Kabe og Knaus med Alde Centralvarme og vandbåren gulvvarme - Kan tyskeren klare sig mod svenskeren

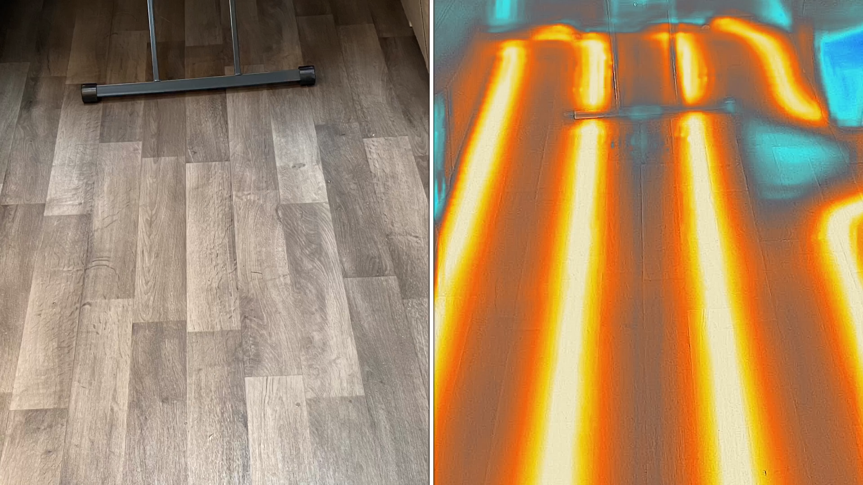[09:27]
Her ser vi varmen på kaben. Vi kigger hen mod sædegruppen. Man kan se, at der er fire strenge.
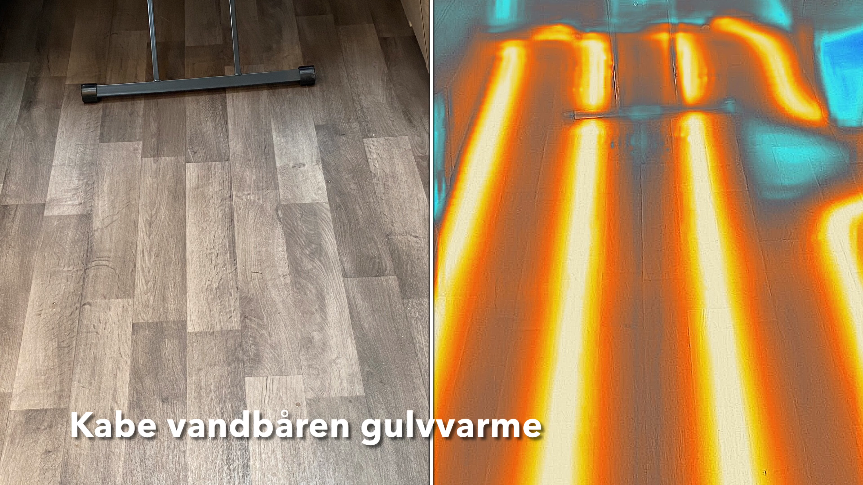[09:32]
Og den højre strenge går ud til indgangsdøren. Og her på knavsen, hvor vi også kigger frem mod rundsædegruppen, der er også fire strenge. Og som om der er flere strenge, der går ud til indgangsdøren. Her har vi toiletrummet på kaben.
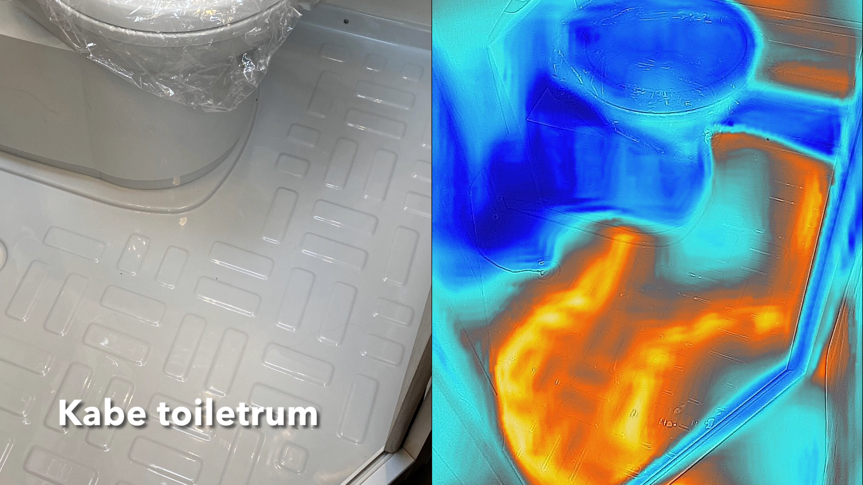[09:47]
Hvor vi kan se også, at der er varme gulvet.
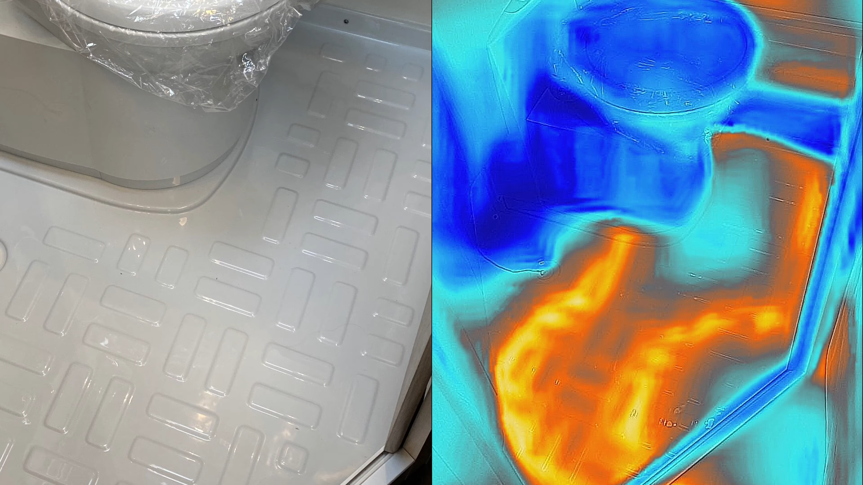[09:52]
Og her kommer så knavsen, hvor vi ligeledes kan se, at der er varme gulvet.
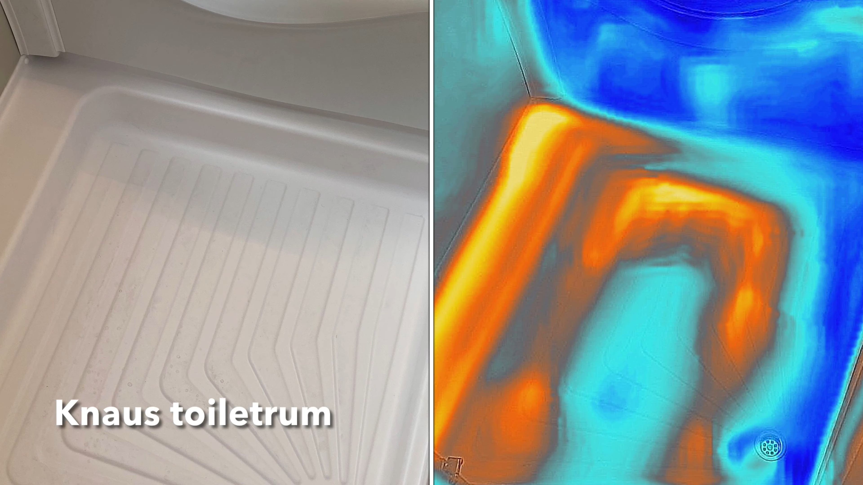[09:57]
Nu er anlægget kørt en halv times tid, da vi tager billederne, så har vi tro, at det breder sig mere.
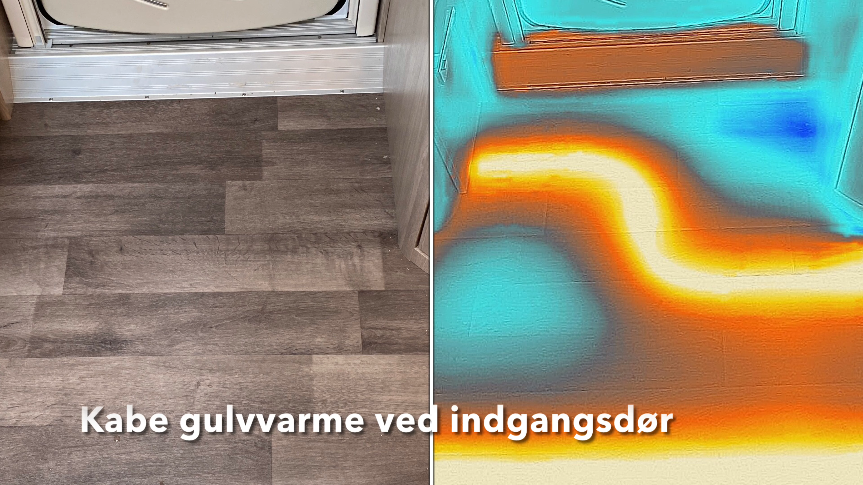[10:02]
Og her kigger vi igen på kaben ved indgangsdøren. Der kan man se, at det indrør fører over og forsvinder under sofaen. Det er indtil skueskabet, som bliver opvarmet. Og her ser man de flere strenge ude ved knavs gulvvarme ved indgangsdøren.
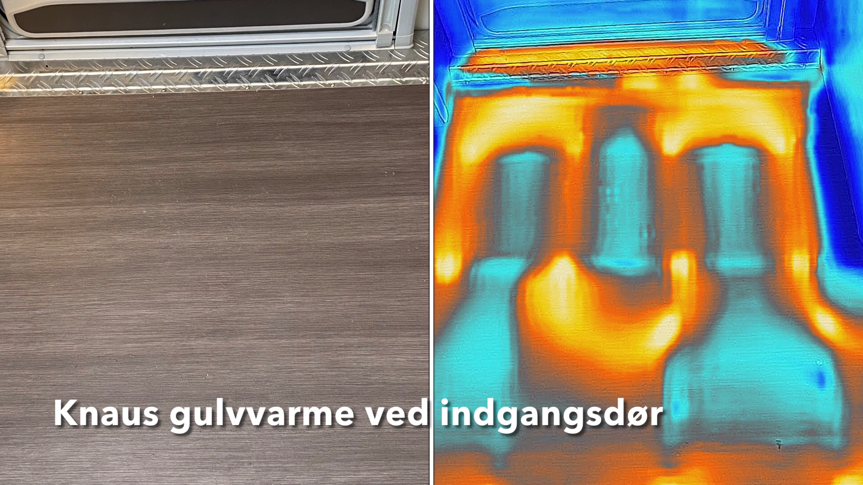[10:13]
Det ser ud til at være et ganske udmærket system der.